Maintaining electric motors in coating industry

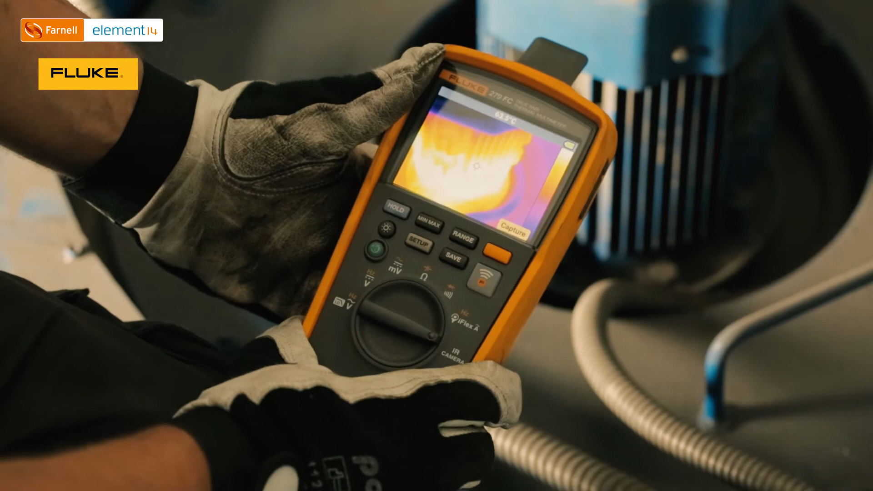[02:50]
And that's the value almost 65 degrees which is 10 degrees more comparing to the previous model. So data from 279 they are also confirming that we may have an issue with a bearing.